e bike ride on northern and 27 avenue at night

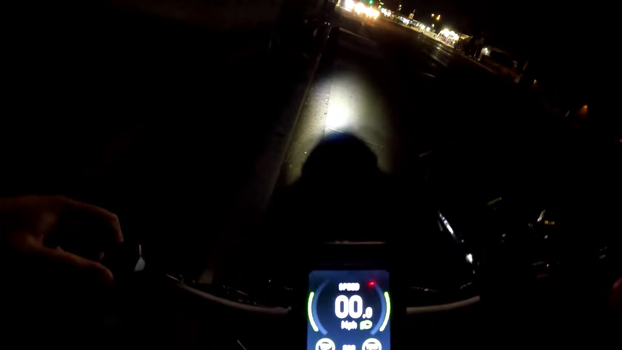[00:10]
There we go. Turn on my light.
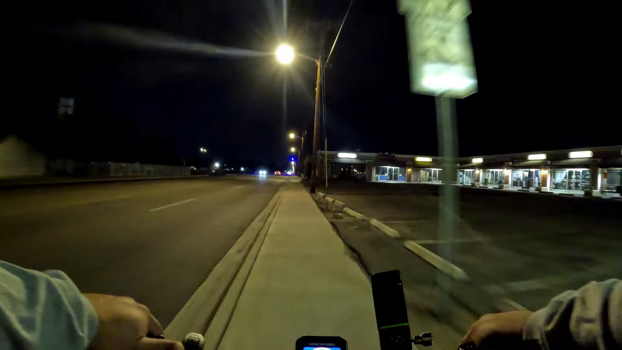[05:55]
Well, everything out here is fucking dark, you know?
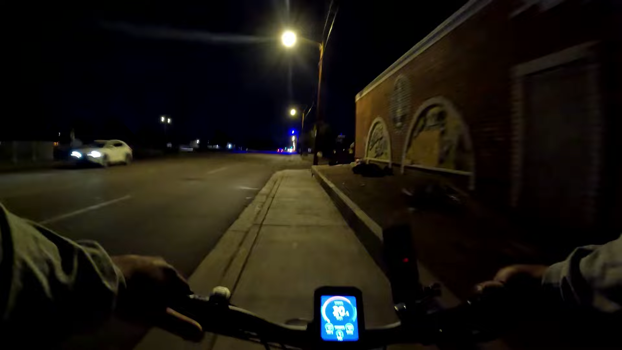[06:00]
That's just how it is on these streets. There's a bunch of blue heads hanging out over there.
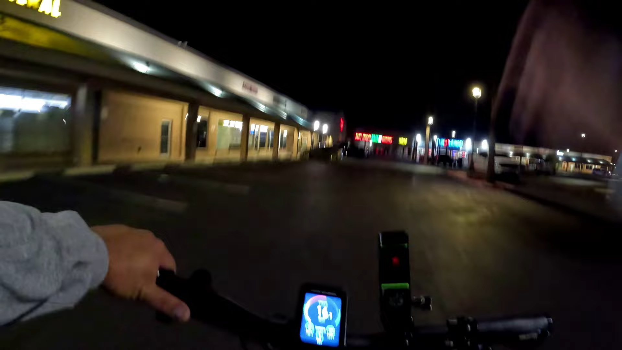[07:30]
I'm surprised that there's no one at this salon right here.
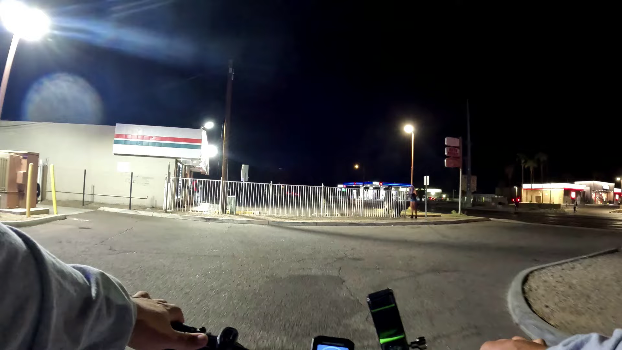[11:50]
I'm surprised there's not much going on tonight. There's people out, but not too many.